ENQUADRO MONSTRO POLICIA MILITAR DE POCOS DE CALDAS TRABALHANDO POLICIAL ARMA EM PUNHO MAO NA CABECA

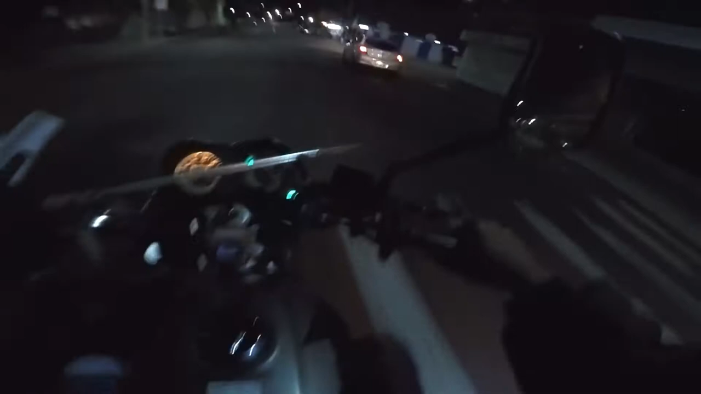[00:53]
é tiozão, é policial tá vendo qual é que é, o que tá rolando, enquadro monstro, aqui na rua Pernambuco